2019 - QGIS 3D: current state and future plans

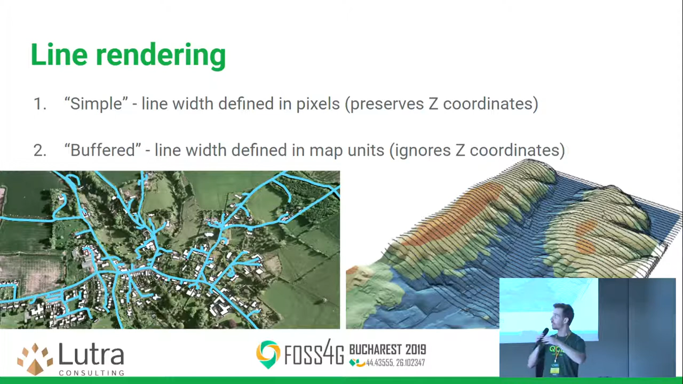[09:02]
also the line appears zoom out. The kind of unfortunate thing is that with buffered rendering, we kind of ignore the Z coordinates, but hopefully that will get fixed as well at some point.
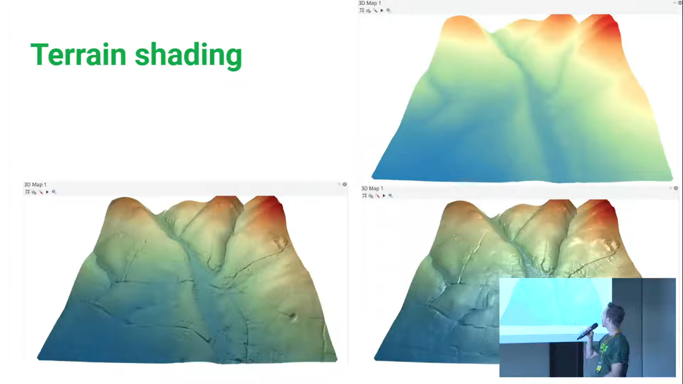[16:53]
you can enable the shading and you can see that the small differences are much easier to see. Or, you can even apply like some shininess to the model.
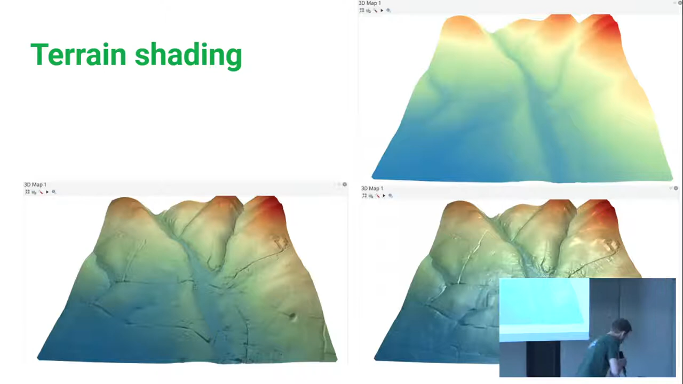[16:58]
As well, you can configure lights. Like, by default, there is a single light on top of the scene in the center. But, if you are up for something more fancy, you can change the colors of the lights or their positions